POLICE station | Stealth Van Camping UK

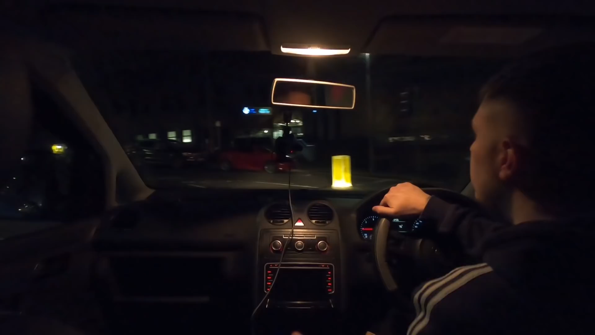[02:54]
Oh no, these are the spots that I wanted to park at. That is the police station in front of us. Alright, so at the moment I've just pulled over on the other side of the road. But I'm a double yellow line so I can't stop here. But that is the police station there.
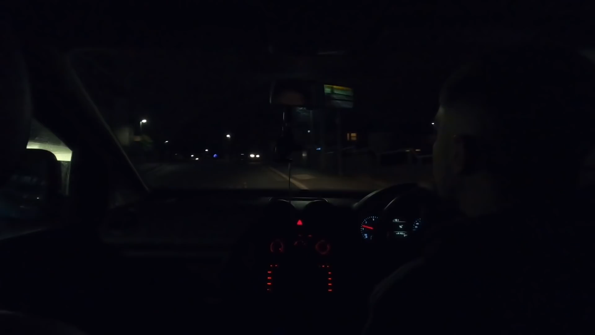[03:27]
Oh no, this spot is for police only. This is where the police park. It says marked police vehicles only on the side.